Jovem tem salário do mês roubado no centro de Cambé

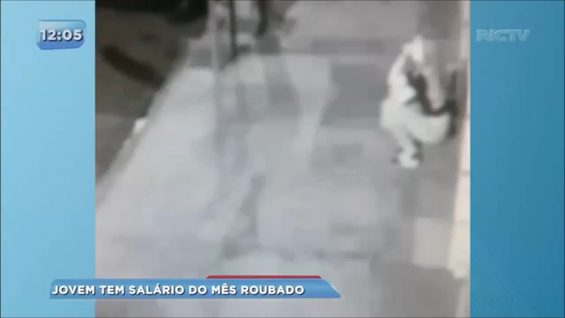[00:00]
As imagens do circuito de monitoramento mostram uma moça sentada na calçada. Você percebe que ela está até mesmo distraída, o celular, quando de repente surgem dois homens.
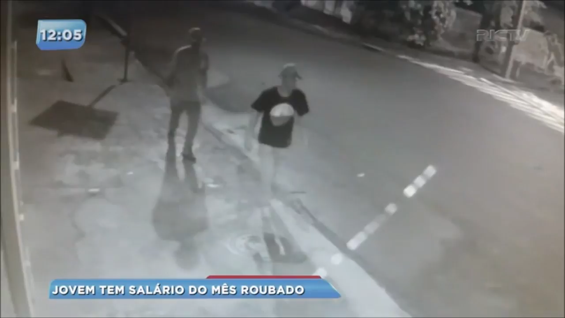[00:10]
Um deles de boné e o outro tentando até mesmo esconder o rosto. Eles abordam essa moça que está sentada, um deles mostra uma arma e o outro mostra uma faca. Ela fica bastante apavorada, desesperada, mas entrega a bolsa, onde tinha todo o pagamento que ela havia acabado de receber.